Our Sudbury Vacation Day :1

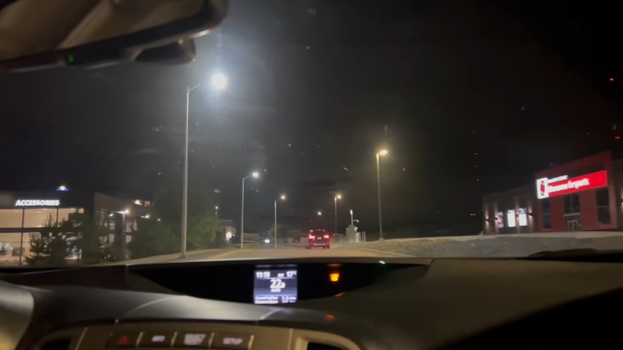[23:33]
আমরা এখন সাতবেড়ি পৌঁছে গেছি আর এখানে আশেপাশে হোটেলটা আছে দেখি এখন আমাদের হোটেলটা কোথায় এই তো দেখা যাচ্ছে যে মাইক্রো হোটেল এটা হচ্ছে আমাদের হোটেল
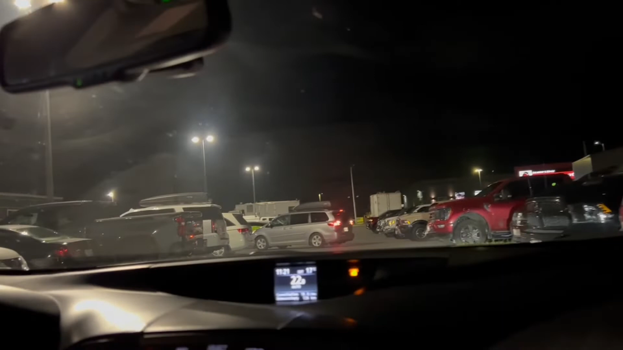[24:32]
এটা হলো হোটেলের পার্কিং লট দেখেন পার্কিং লটে একটু জায়গা নেই পুরো লটই ভরা কারণ এখন লং উইকেন্ডে চলছে